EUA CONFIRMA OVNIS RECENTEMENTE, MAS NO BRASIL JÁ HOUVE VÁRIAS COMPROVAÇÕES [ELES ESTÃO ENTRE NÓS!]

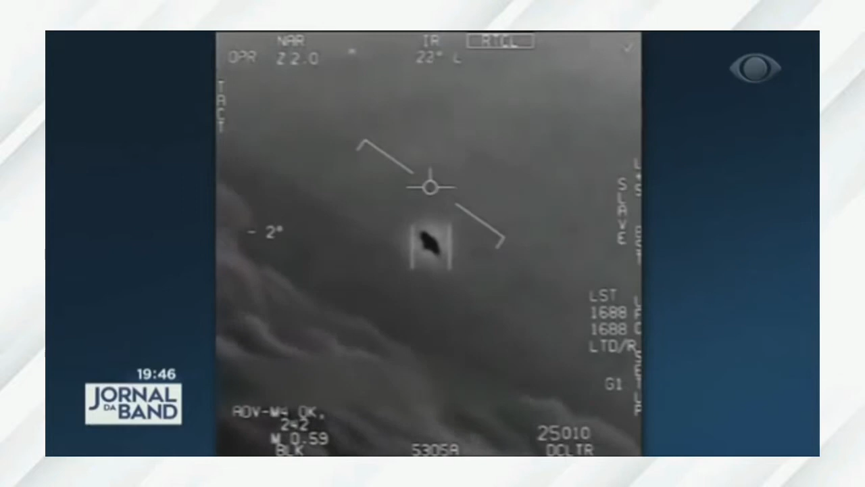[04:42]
Calma, não apareceu nenhum disco voador por aí, mas o Departamento de Defesa dos Estados Unidos liberou três vídeos que revelam fenômenos aéreos não identificados. Nos áudios, pilotos da Marinha Norte-Americana se surpreendem com as imagens.
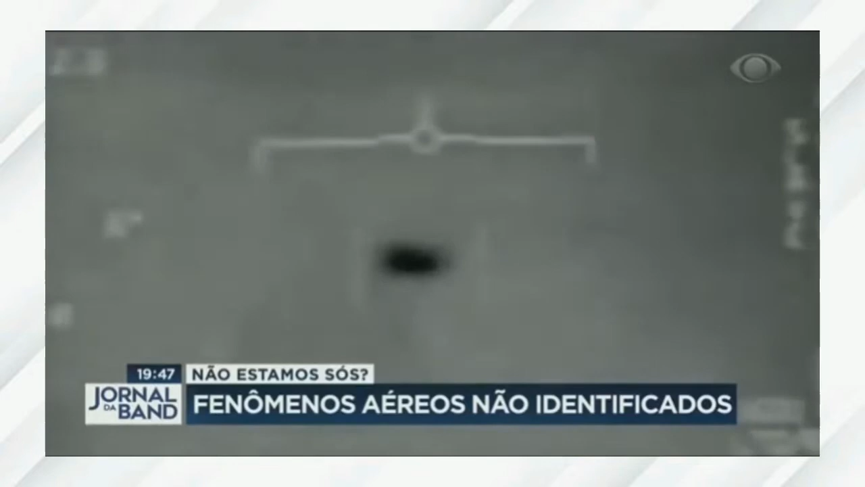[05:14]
Existe um fenômeno. O fenômeno é real.